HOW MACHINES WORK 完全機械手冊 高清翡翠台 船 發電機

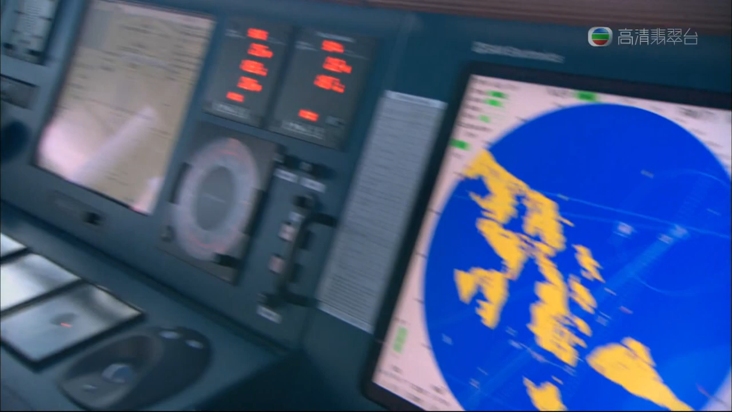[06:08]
先進的導航系統幫忙應付潮池和水流